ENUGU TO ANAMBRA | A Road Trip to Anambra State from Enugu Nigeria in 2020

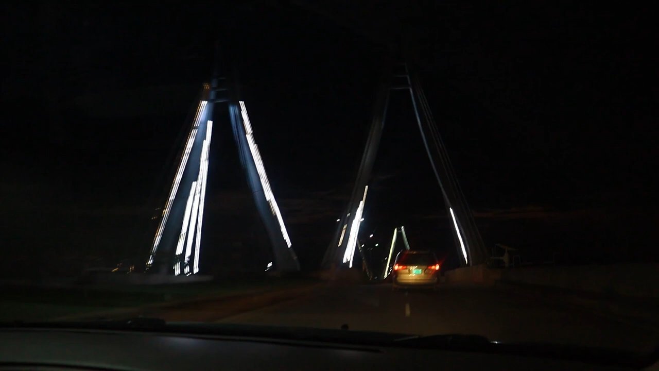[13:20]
city of an umbrella state okka and this is where i drew the curtains for this vlog simply because it has become pitch dark i can't see anything i can't show you more than i
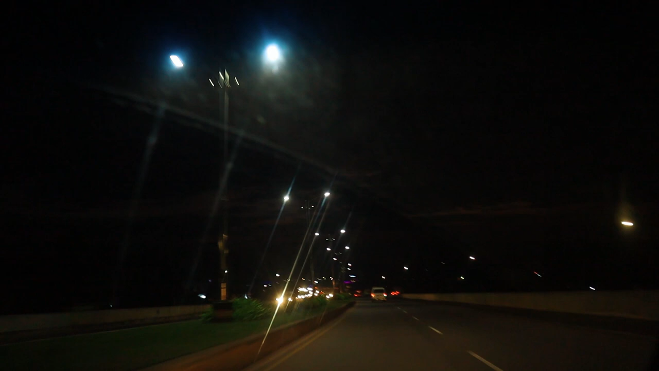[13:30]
am sharing you right now and i'm so sorry i couldn't do that probably on a better day i will do that now for details sake i went through amobia enugu hunofia abagana